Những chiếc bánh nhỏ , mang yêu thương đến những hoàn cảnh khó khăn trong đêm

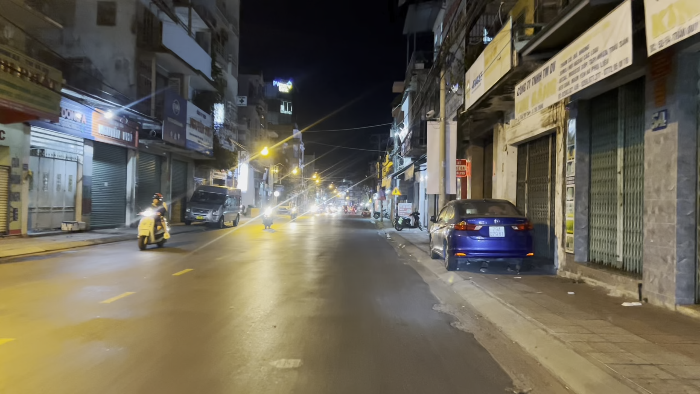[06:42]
Gửi cho cô chú cái bánh bao quý vị ha. Bây giờ là 8 giờ tối rồi quý vị. 8 giờ hơn rồi.
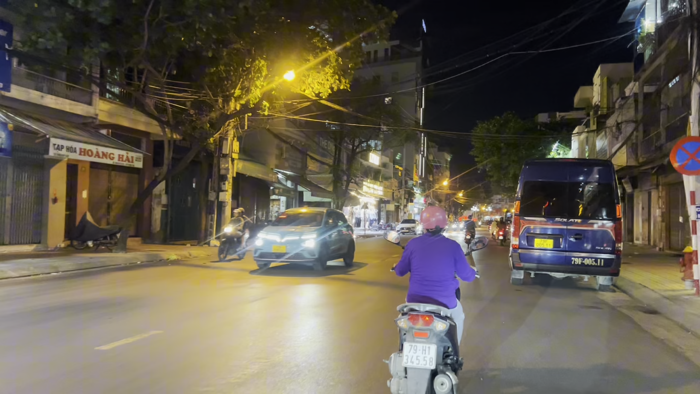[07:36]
Hầu như những người lao động ở đây thì đa số là người bà con ở nơi khác tới quý vị nha. Họ sinh sống và ở trọ tại đây để rồi đi làm những công việc là hàng ngày lao động, lụm dây chai, đi làm thuê làm mướn quý vị nha. Công việc hết sức là vất vả khó khăn. Chúng ta đến khu vực Phương Xài rồi quý vị. Em sẽ đi về hướng công viên Trần Đường nha. Chạy ra phía ga Nha Trang để xem giờ này có cô chú nào ngồi ở đây không. Có thì sẽ phát cho cổ một vài cái bánh bao quý vị ha.
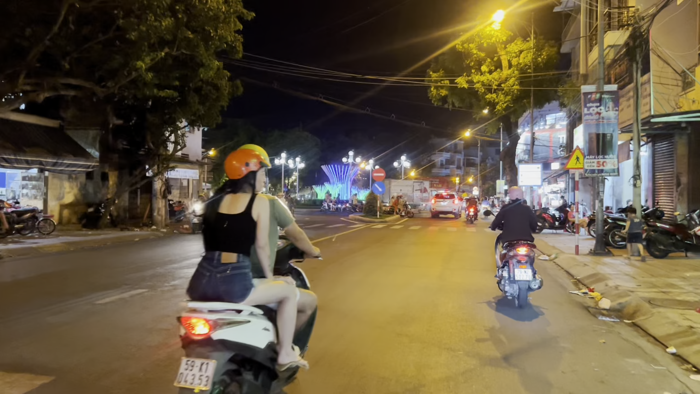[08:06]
Một mình Phương Xài giao với đường Độc Lập quý vị.
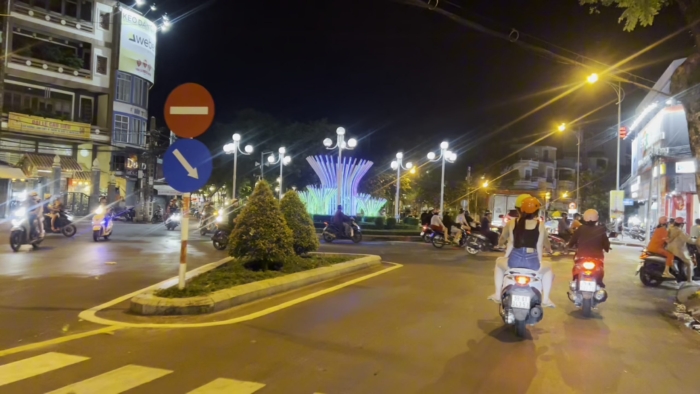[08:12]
Ngày xưa thì không có cái bụng minh này mà chỉ là cái ngã ba thôi. Rồi tới đây rồi, phía bên kia có một cái cô lụm dây chai. Có mấy cô chú ngồi ở đây nè quý vị, bán cho cô cái bánh bao.
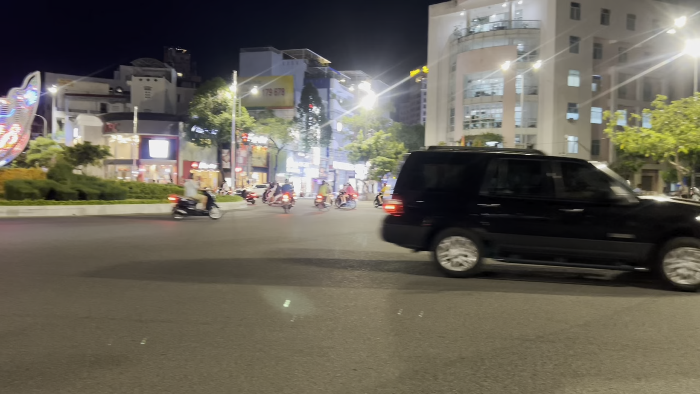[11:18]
Đây là khu vực ngã 6. Con gửi chú cái bánh bao.
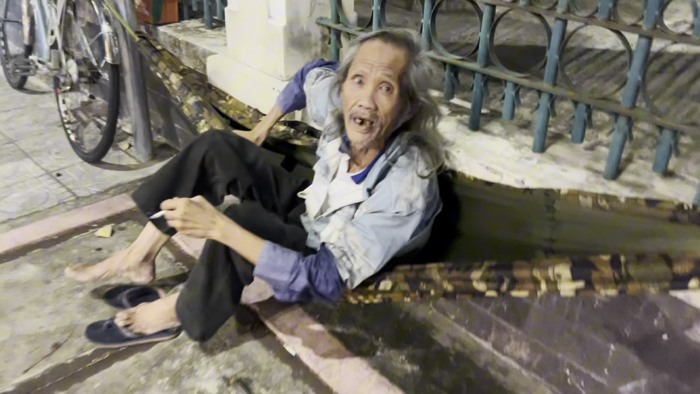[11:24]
Rồi, chúc chú ngon miệng ha. Em đang khu vực ngã 7 quý vị nha, về lại đến ngã 7 rồi. À, xin cảm ơn quý vị nha đã đồng hành với em trong một đoạn đường đi phát bánh bao trên đường phố quý vị nha.
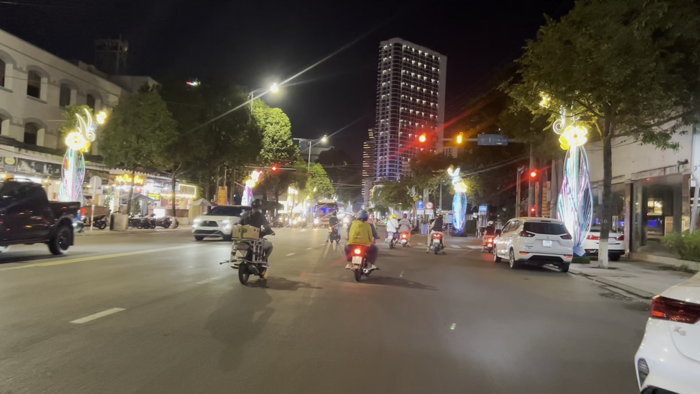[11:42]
À, có thể video nó sẽ không có được xuyên suốt quý vị, nhưng mà cũng phần nào xin gửi đến quý vị những hình ảnh thực tế tại thành đường phố Nha Trang. À, bây giờ là đã 8 giờ rưỡi hơn rồi quý vị. À, nãy giờ chúng ta phát cũng gần hết rồi, chỉ còn 2 cái nữa thôi.
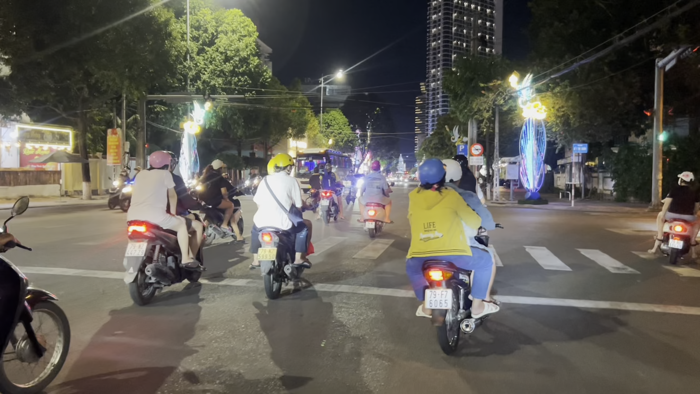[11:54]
Em sẽ tiếp tục di chuyển để hết luôn quý vị nha.